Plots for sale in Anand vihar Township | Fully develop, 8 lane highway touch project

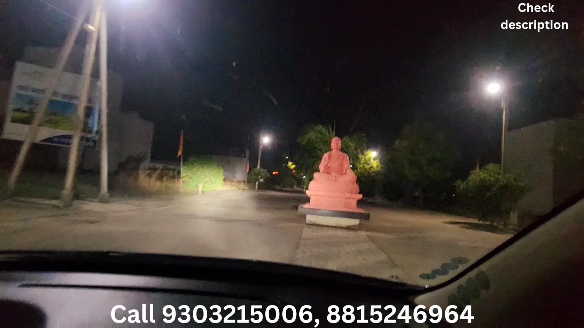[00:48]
This is also a divider road. This colony has almost completed.